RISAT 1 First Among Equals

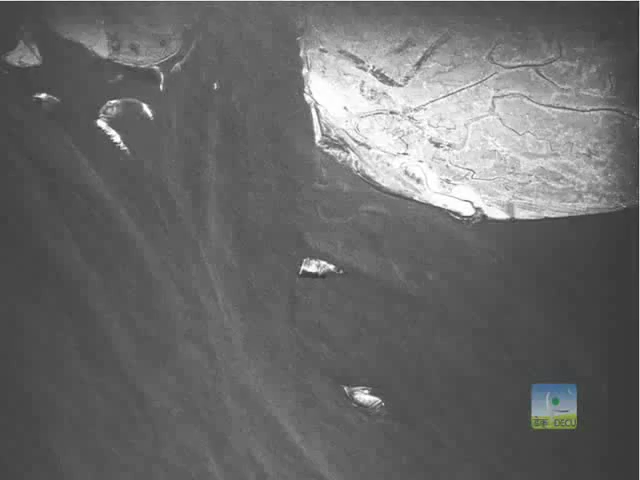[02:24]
RISAT-1 SAR was operated for the first time,
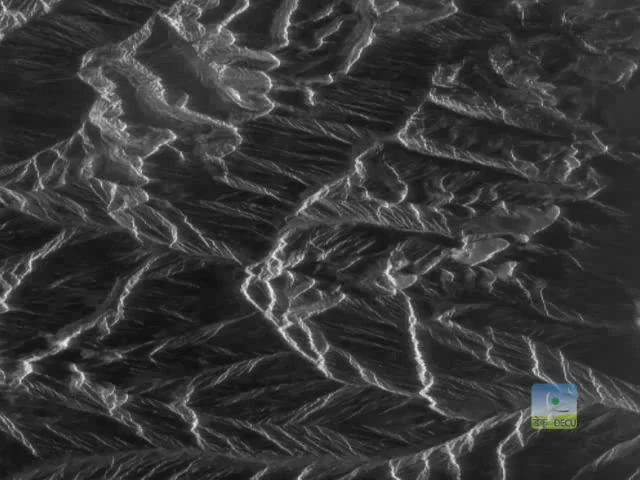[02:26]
and good quality images were acquired by SAR,
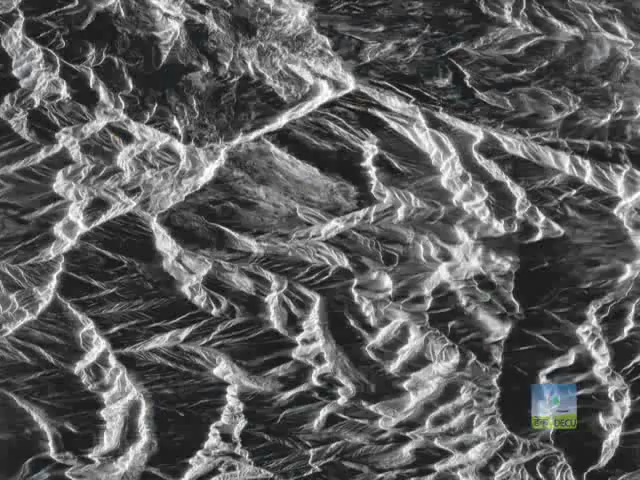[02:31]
starting from Gangotri in the Himalayas,
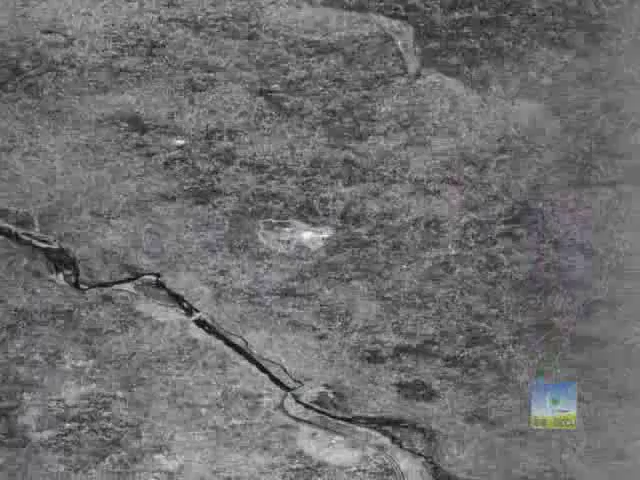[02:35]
flying over Ganga and Chambal, passing over Bhopal and Narmada,
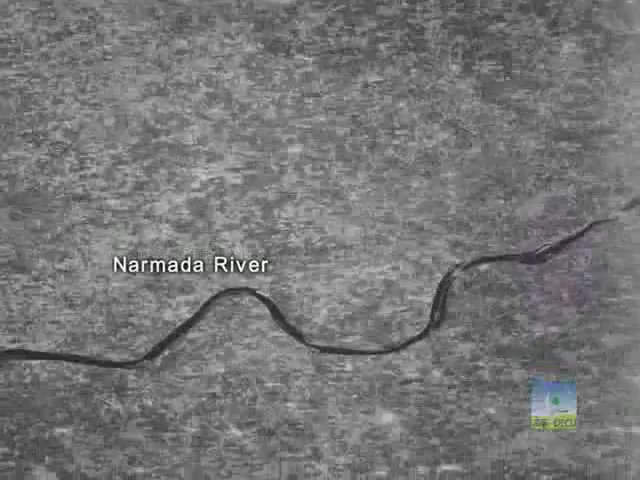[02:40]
and finally ending near Chikmagalur in Karnataka.
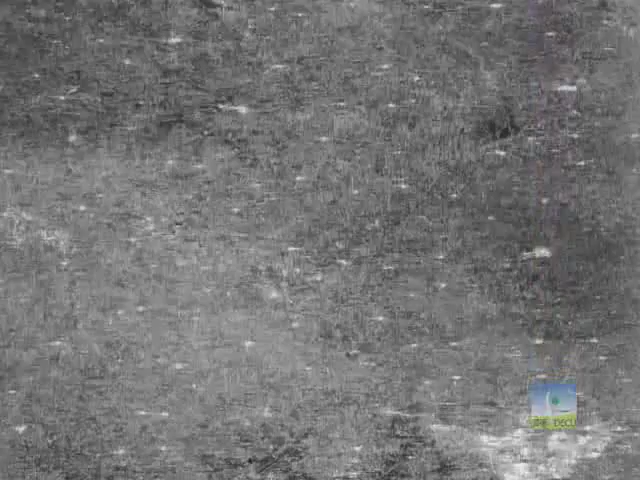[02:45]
Subsequently,
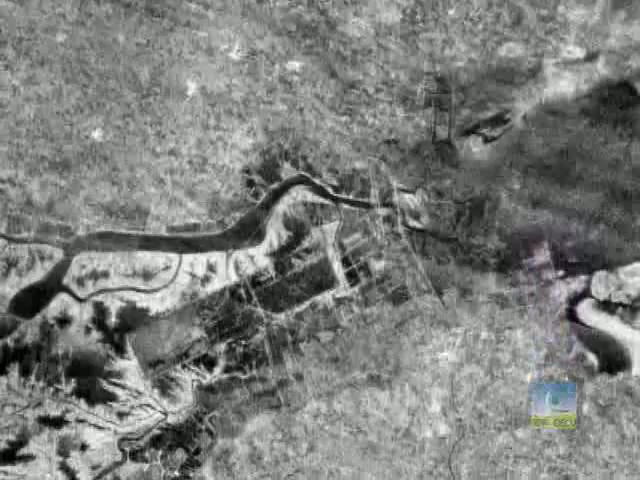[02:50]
RISAT-1 images over important coastal zone of Run of Kutch and urban mega city of Mumbai were also obtained.
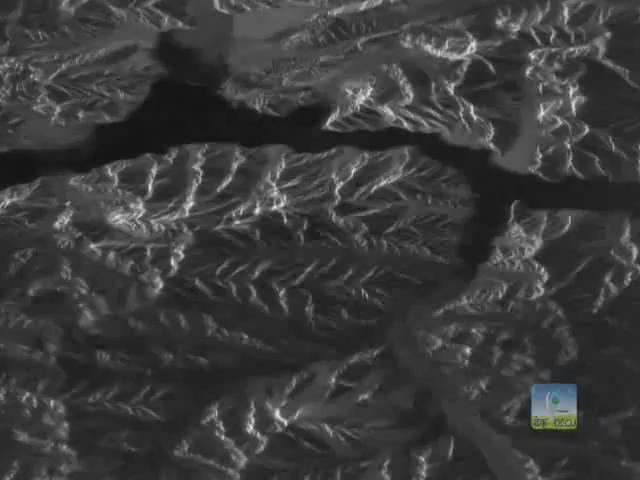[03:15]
microwave images in different swath and resolutions.
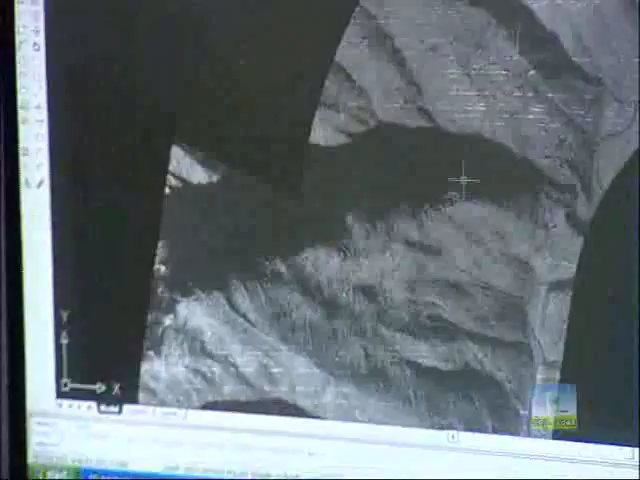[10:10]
Further correction like speckle removal, geocoding, etc.